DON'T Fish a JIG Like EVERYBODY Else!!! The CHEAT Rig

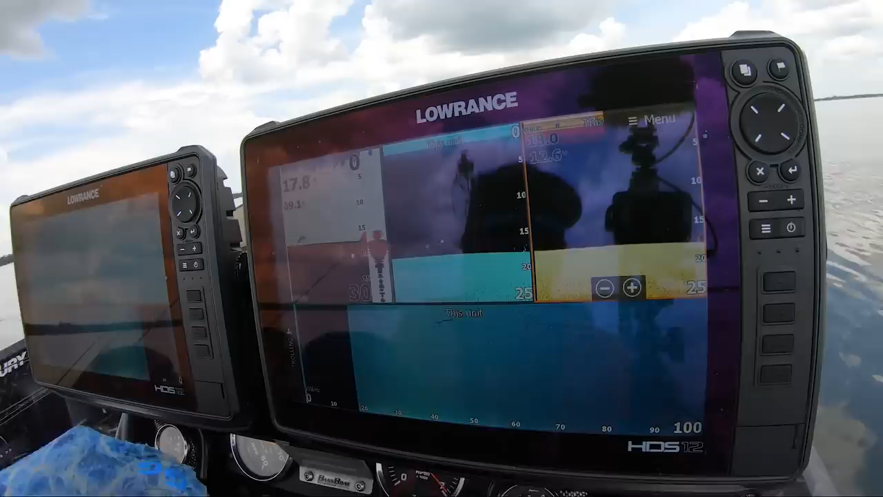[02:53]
So you see all the brim and all the bait, it, like, drifts off on the side scan.
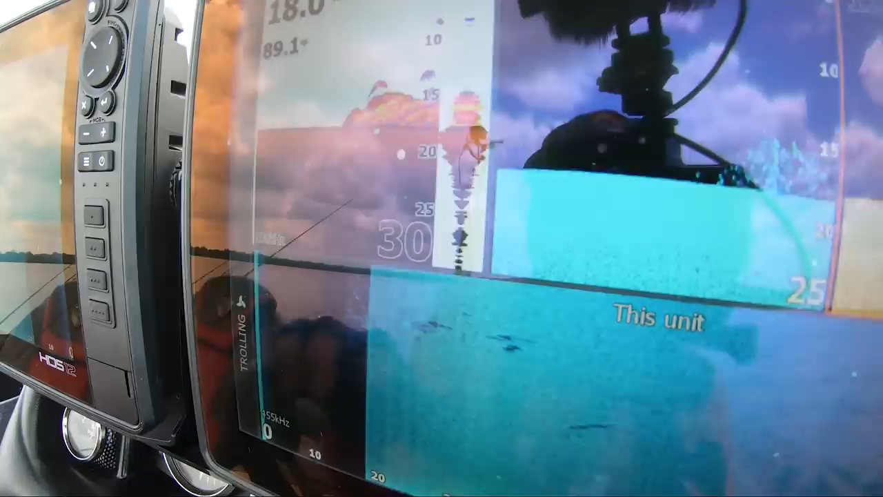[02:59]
Here's just the brush pile is actually that stalk right there,
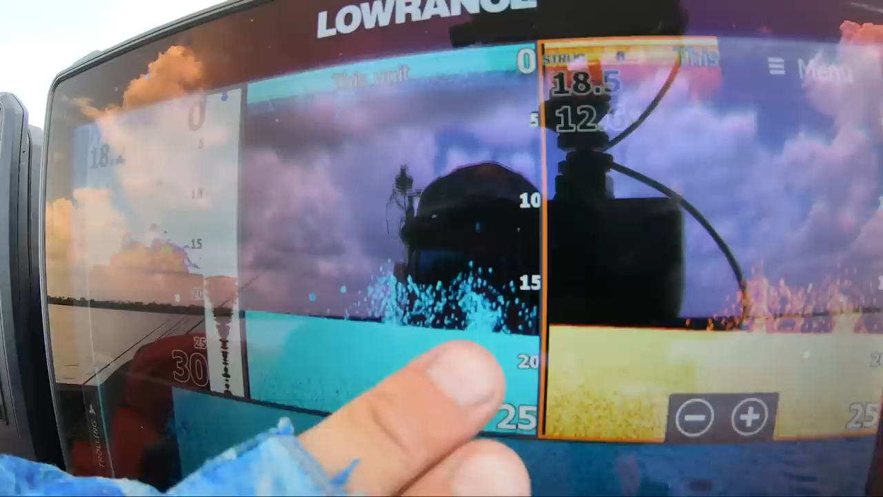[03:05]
but all the brim, all the bait, what that means, I'm gonna turn this motor off real quick so you can hear me, but basically what that means is, like, it's on.
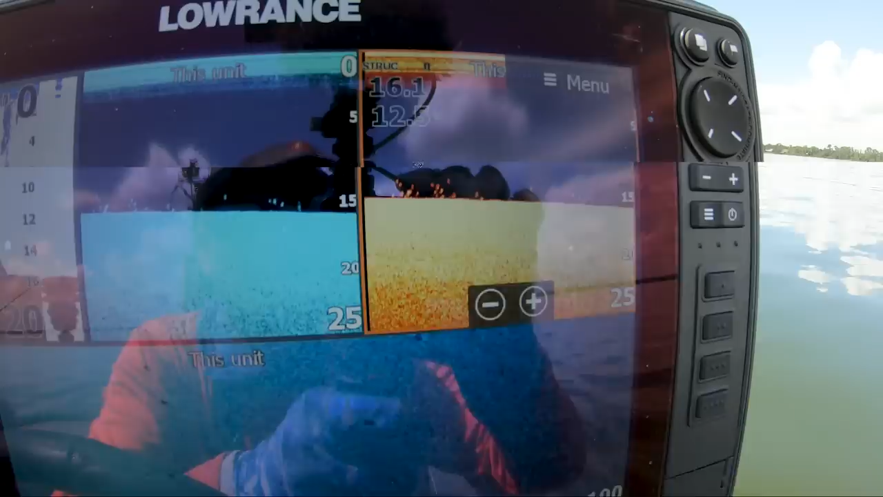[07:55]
Can you say bass and they're all on a bar? Oh dear.
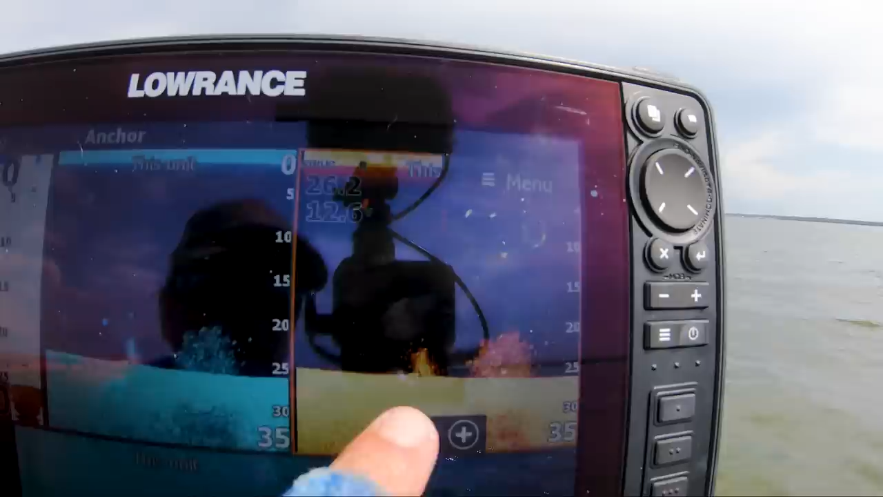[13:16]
See the bass on the edge of it? You can see him coming up right there.
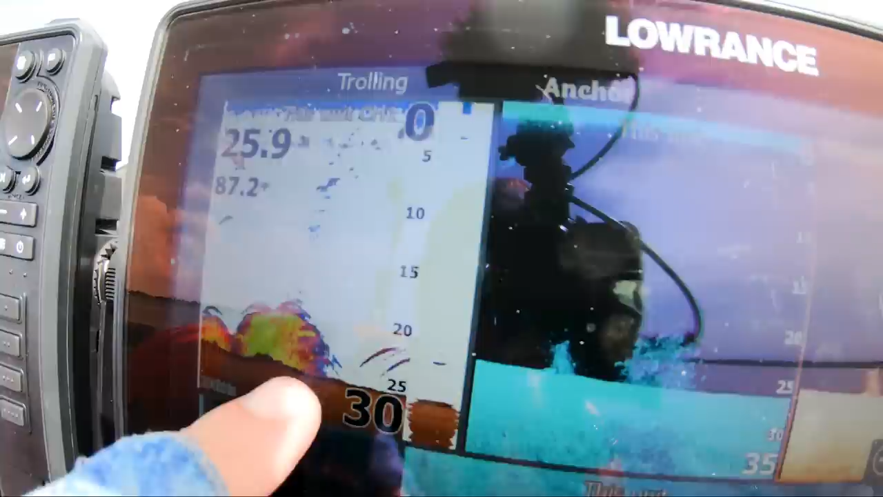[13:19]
But that is an active brush pile. That's exactly what we're looking for. So there's two ways I like to line up behind a brush pile. So you can see the brush pile, it's right there. We're behind it, and I'm gonna cast towards it.
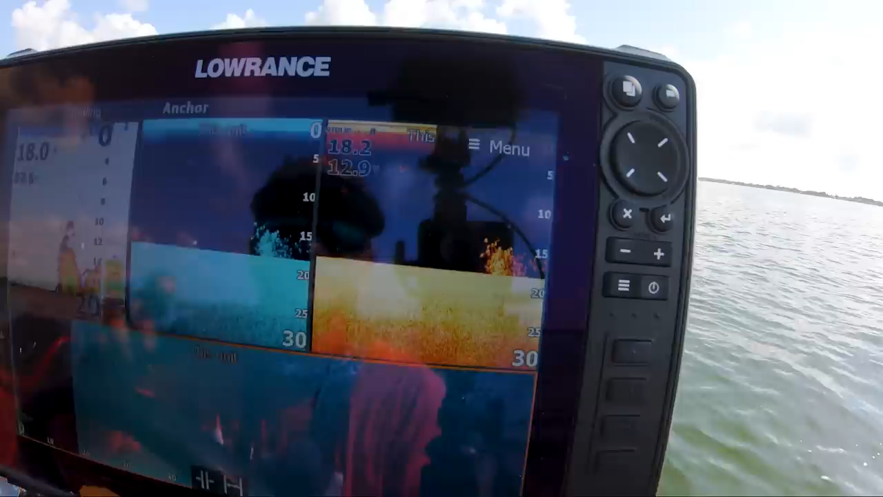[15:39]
There's a big bass right there.
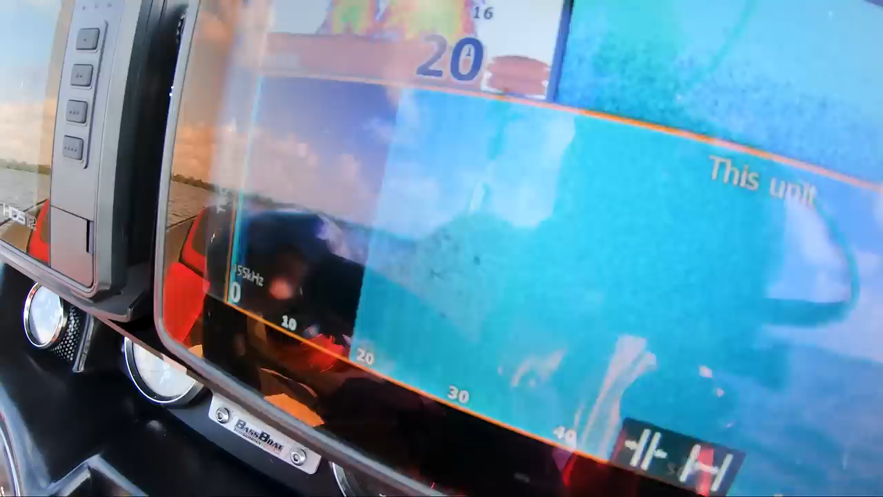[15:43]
See it on the side scan.